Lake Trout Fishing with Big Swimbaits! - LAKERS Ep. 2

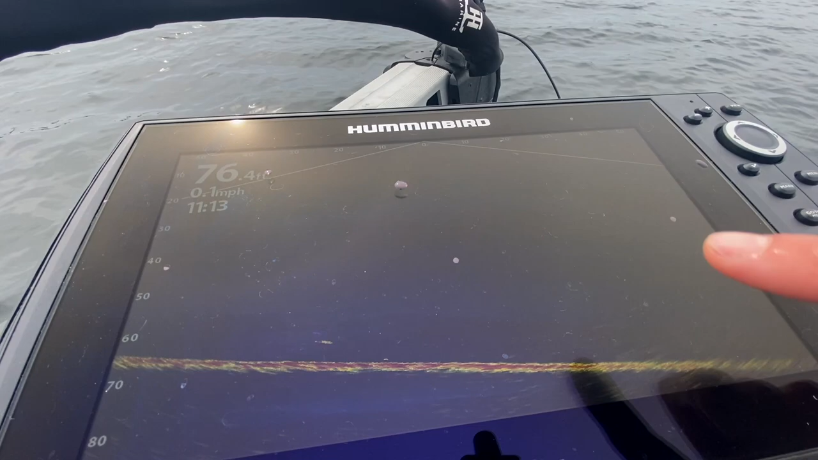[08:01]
On screen: speed 0.1 mph
you guys can see right there he just uh that's the fish i just released so he's a happy camper now oh he came off came off he did eat it good very good sign